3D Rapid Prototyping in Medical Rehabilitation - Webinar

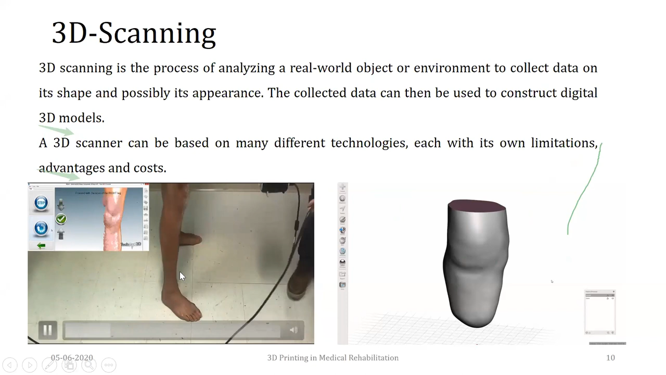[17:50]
the replica of this physical body part is being created in the computer, computer inside the computer.
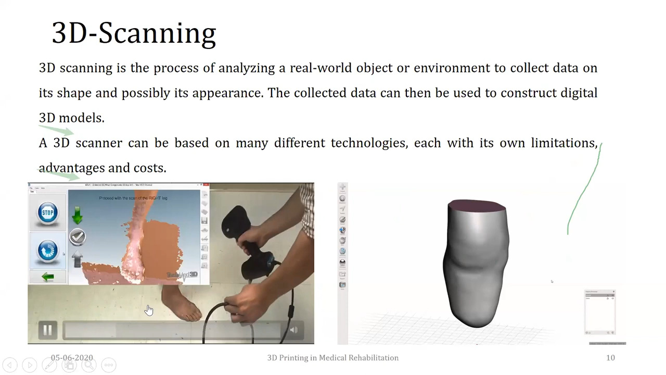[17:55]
So basically we are going to develop what we call as the 3D CAD data or the 3D CAD model. And this process of using a set of cameras or a set of technology to scan a body part is called as 3D scanning. So here we can see that this entire leg is being digitally created. Though it looks very fast, it will take 10 to 15 minutes time or maybe more than that depending on the size of part.